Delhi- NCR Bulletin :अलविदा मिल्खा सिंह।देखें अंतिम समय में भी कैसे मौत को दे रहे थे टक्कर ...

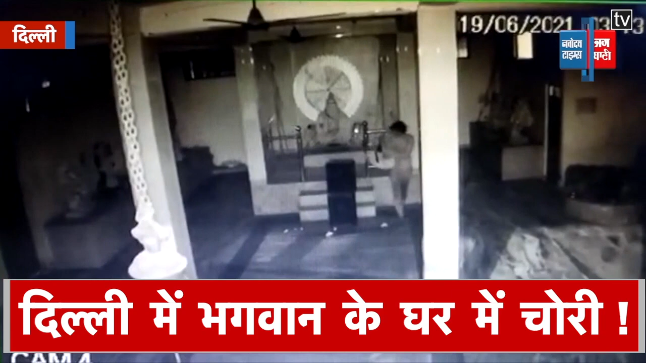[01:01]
और दिल्ली में भगवान के घर को चोरों ने बनाया निशाना चट्र समेथ उखाड ले गए दानपात्र सीसी टीवी में कैद हुई वारदार
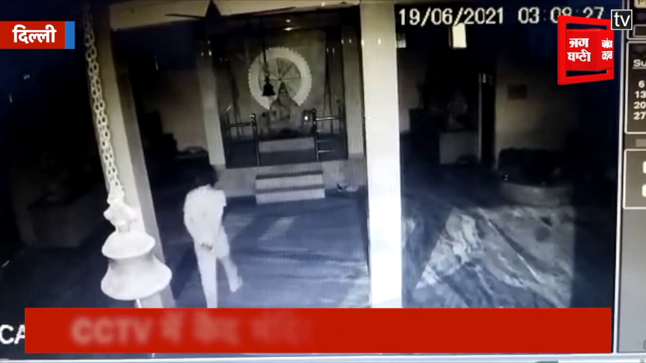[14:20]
बनाया और मंदिर में लगे चांदी के छत्र करीब 20 किलो के पीतल के घंटे और मंदिर में रखे दानपात्र को चोरी कर ले गए गटना भीती रात की है जब चोर मेन गेट तोड़ कर मंदिर में घुसे और अंदर जाकर खुब उत्पात मचाया